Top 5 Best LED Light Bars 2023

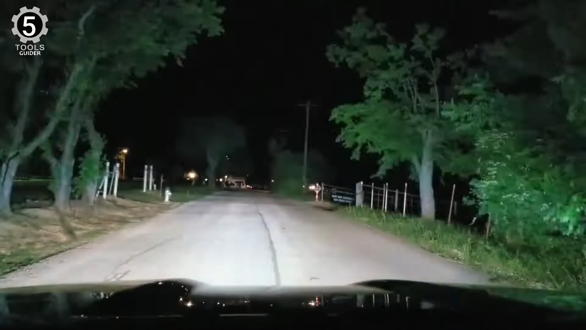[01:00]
Its perfect combination of flood and spot beams provides long-distance irradiation and widespread illumination, lighting up the darkness. It is a heavy-duty wiring harness with a standard wire gauge of 16 AWG, which can connect a light bar of less than 180W.